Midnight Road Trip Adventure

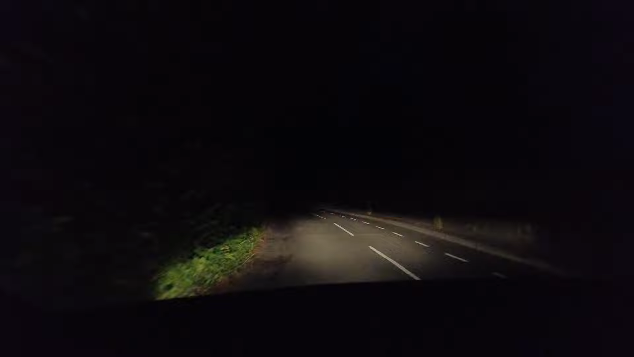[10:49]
so we might actually go on a hunt to see if we can find some dirty dirty doggies up in what is it called plan did no plan degford reservoir
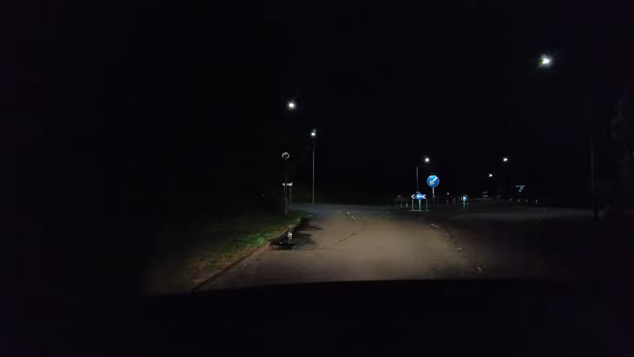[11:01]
so that'll be fun because we just the car there we filmed them well we didn't film them we shine the light at them because we're driving off and it was funny so like yeah which we're so childish we're like 18 years again look at that beautiful isn't it how'd you been doing this with that's it in america driving down 66 or whatever it is me you kyle scott benathan
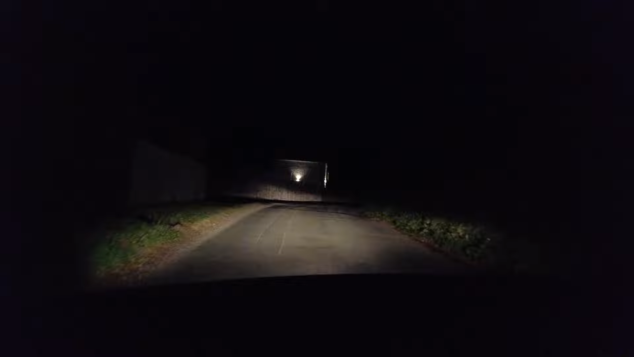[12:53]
what's that i don't know it's a house it's benny benny boy
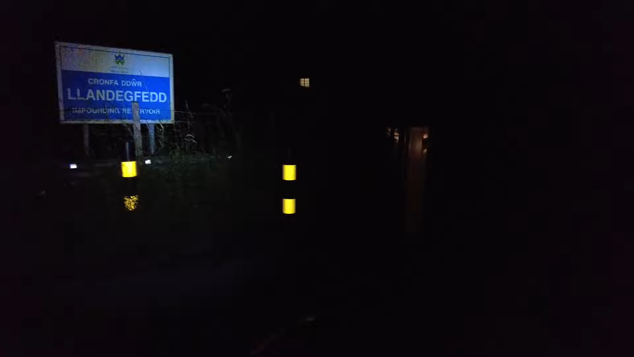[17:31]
impounding reservoir yeah look it's gated off look at the cameras and stuff yeah
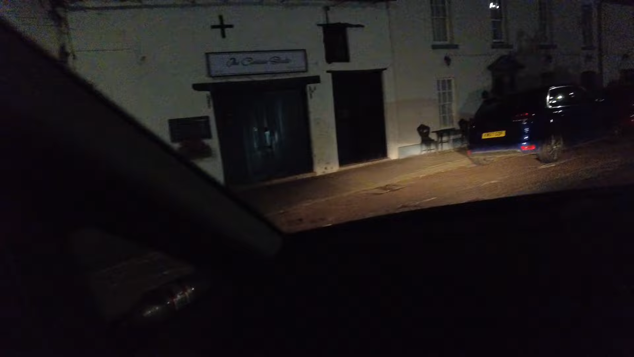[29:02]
looking at the lighthouse thing whatever it was i don't know one of those i don't know where you put it on it's the clock
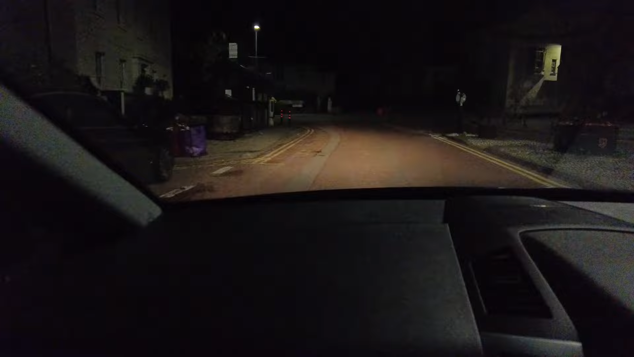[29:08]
mate so you know me and ben come down here did a vlog and it's going to look awesome in the dark in the night it looks wicked
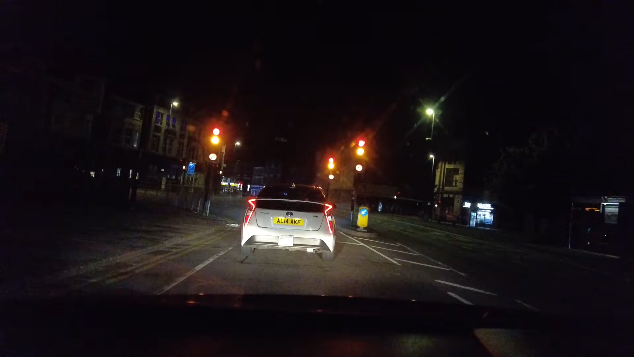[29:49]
with the boys madasa and kyle and we're just gonna go and uh and see what's happening in newport see what's occurring in the land of porto
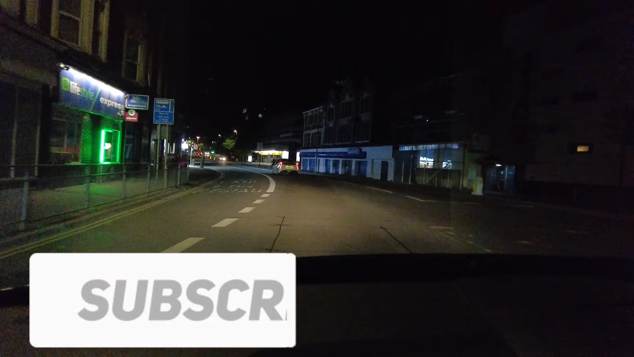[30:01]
it's a premier there now instead of iceland look at that yeah iceland's gone now it does look do you know i do like i do like what it looks like at night everything lit up the castle you can see the castle lit up
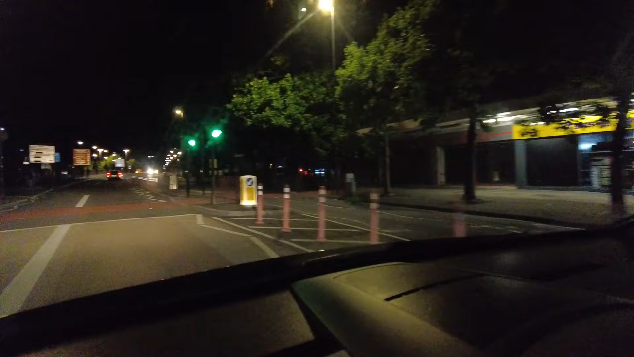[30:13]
something i've wanted to vlog for a while but i i haven't what's not lit up typical i thought it'd be lit up
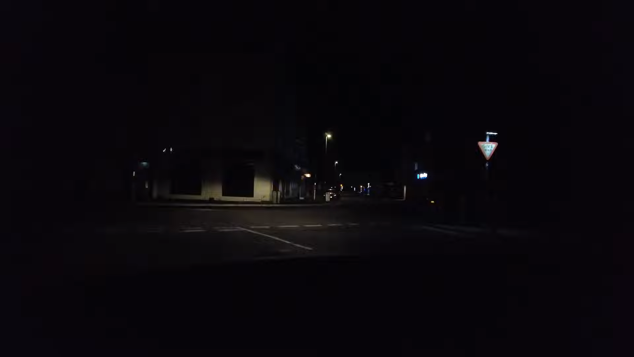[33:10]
there's nothing there's no one here it is down here down right down here oh i keep going well so this is the worst pass don't it no one here mate oh you're right i don't know oh shit let me put the cat he's looking don't look don't look don't look like that sir did you wave
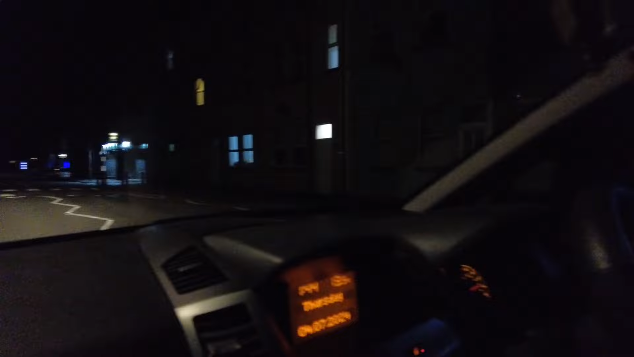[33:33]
you're gonna kill us he's on the phone now boys there's guys with cameras so is this still yeah this all is it yeah see i don't know all the bad things happen well down here yeah i always walk down here i always feel this is quite safe yeah well if you know it's in the day for a minute but in the night there's no one here i bet you if you drive down that street where that boy was people didn't think well yeah because you waved at him probably waiting with a knife i'd love him a kiss did it did did it did i love you boys and that was it that was that was bell that's it
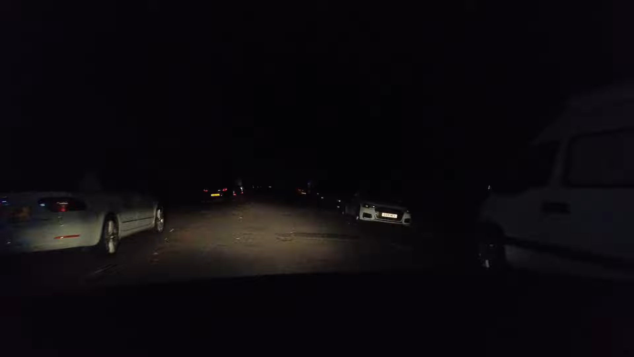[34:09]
i am very underwhelmed i was hoping to see some some sort of walk it mate if you probably see more no let me out there and i'll walk
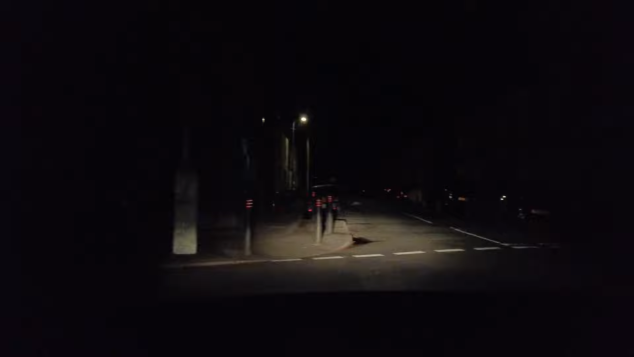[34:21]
no i'm joking all right so down here there was a massive fire not long ago it's really hard to see because it's quite dark but it's on our left it's on our left somewhere oh yeah look oh wow look at that there's any cars behind us oh look at that that's mad at it